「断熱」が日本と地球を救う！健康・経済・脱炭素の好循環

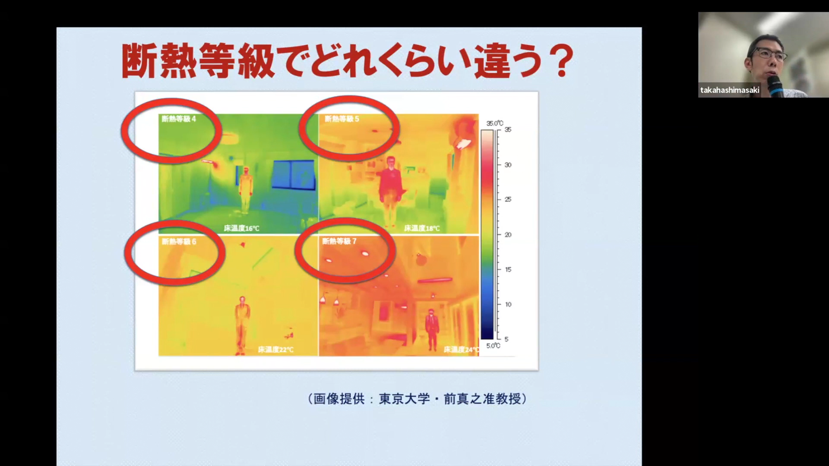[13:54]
実際の上数よりも低い、まあ、10畳の部屋で6畳用を使っても全然問題ない。そういう関係にあります。で、建物性能が悪いとどんなにこう大きいエアコン使ってもなかなか快適にならない。むしろ直風とか乾燥とか悪い方向に行ってしまう。ね。エアコンでも、等級6以上なら足元が暖かく。
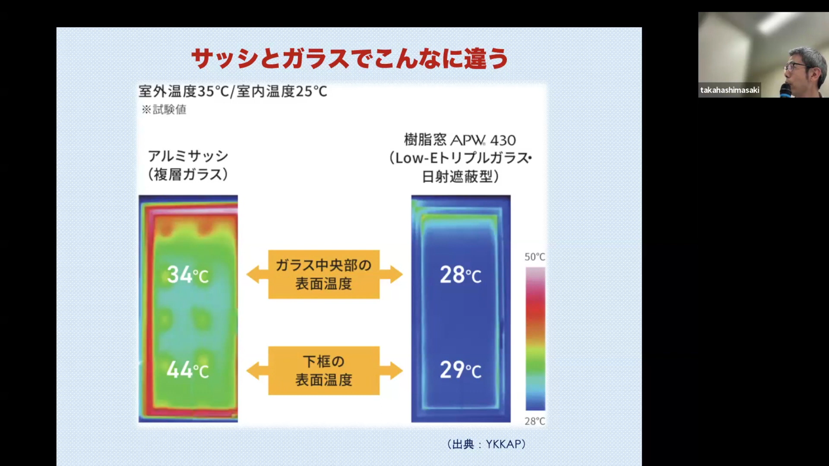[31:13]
On screen: scale top 50°C, scale bottom 28°C
で、トリプルガラスの場合はそんなに温度が上がらない。トリプルガラスで樹脂サッシ。で、しかも温度ムラもないですよね。これぐらい差があるんだよっていうのがわかる。
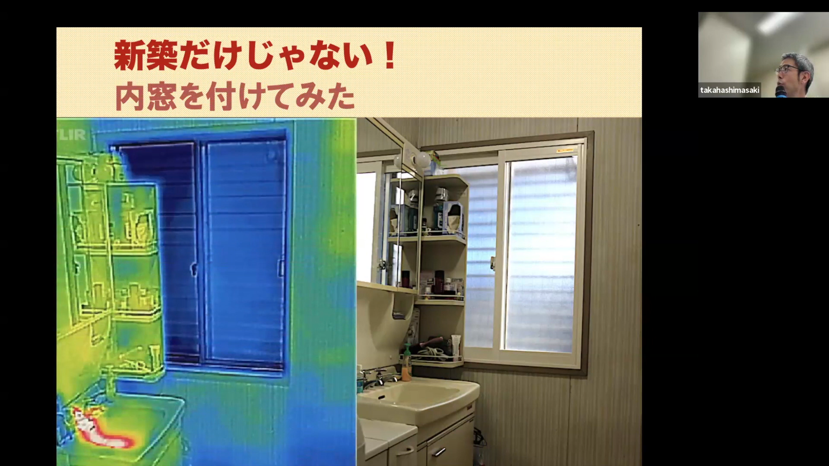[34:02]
ガラス1枚のアルミサッシの場合は、やっぱり窓の部分が弱点になって、黒く映る方が寒いってことなので、冷気が来てたわけですね。で、内窓をつけると、温度ムラがなくなりました。全然違う。これ別にあったかいわけじゃないです。画面の中で温度ムラがあるところが温度、色が変わるので、まあ、この辺とかちょっと青くなってますけども、まあ、内窓をつけると窓が弱点じゃなくなりますよ。こっち側で暖房を入れるとさらにその暖房の威力が増します。片方を開けるとやっぱりこんな感じ。
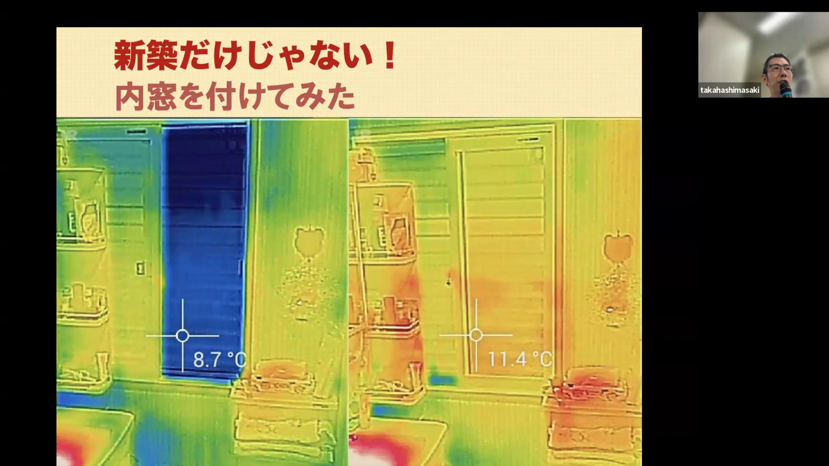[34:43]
暖房も何も入れてなくても3度ぐらい差が出てますよね。だからすごく効果がある。内窓めちゃくちゃ効果がある。地味ですけど。ぜひつけてみてください。この中で内窓つけたことある人います。
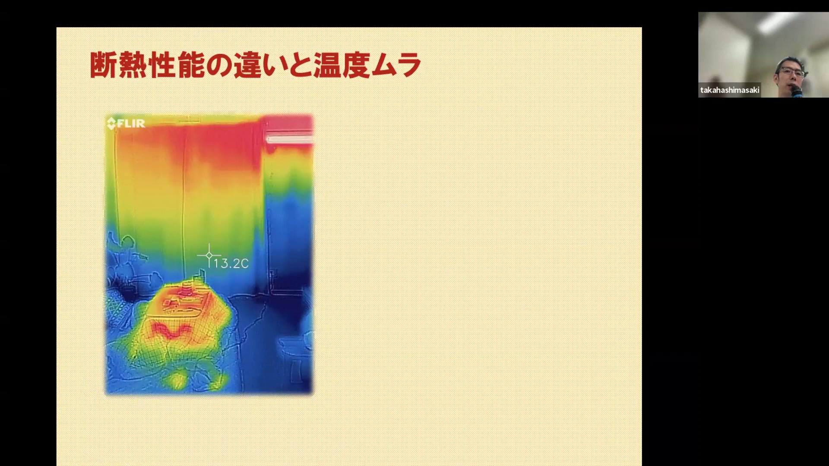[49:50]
On screen: spot 13.2°C
温度ムラが。だからこの画面に見て虹色になって、あ、綺麗みたいなのは、断熱量が悪いってことですから、暖房が効いてない。せっかくのエネルギーを捨てちゃってる。 これ我が家の同じ日の真冬の無暖房の2階の温度です。22度。で、温度ムラ一切ありません。壁も床も天井も全部22度です。2階は一切暖房かけてないです。1階にエアコンが1台あって、それだけで循環してて、1階も2階もほぼ同じ温度を保
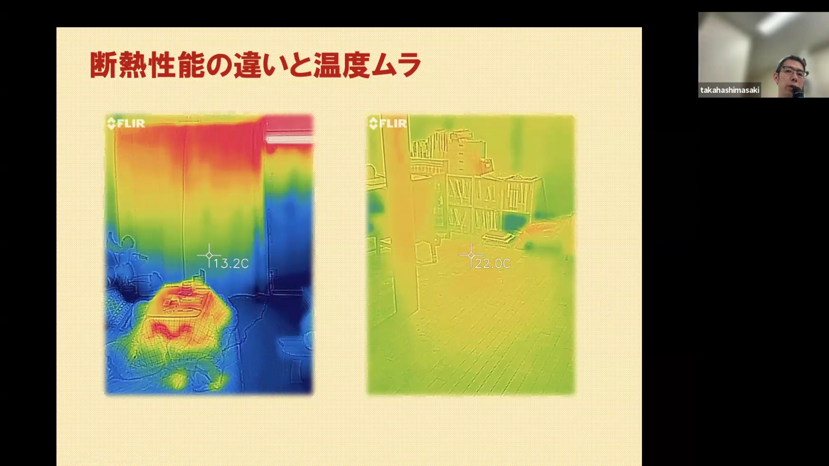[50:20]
ってます。だから断熱っていうのでこれぐらい温度で見てわかるように違うんですね。で、先ほど言ったようにエアコンのせいじゃないんだっていうこと。エアコンもごく普通のエアコンを使ってますから、特殊なものいらない。